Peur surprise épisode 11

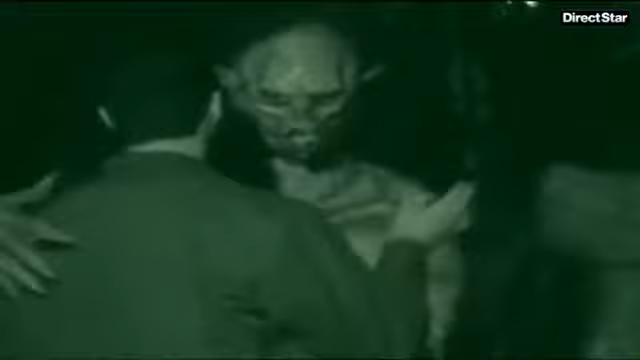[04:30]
Voilà, Greg était même prêt à me défendre contre le chupacabra.